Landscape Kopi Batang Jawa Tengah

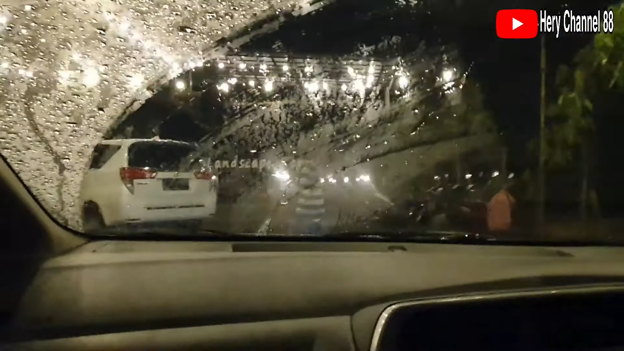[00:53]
Di video kali ini aku masih di daerah Batang nih guys. Duh, cuaca malam ini dingin banget nih.